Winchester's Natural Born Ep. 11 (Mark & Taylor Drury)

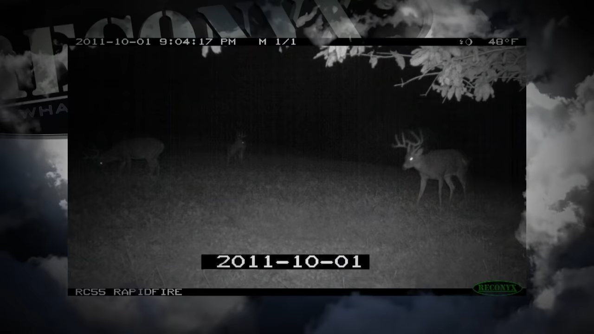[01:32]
All my mature bucks were moving at night. And I'm thinking, one of these days, this has got to turn around.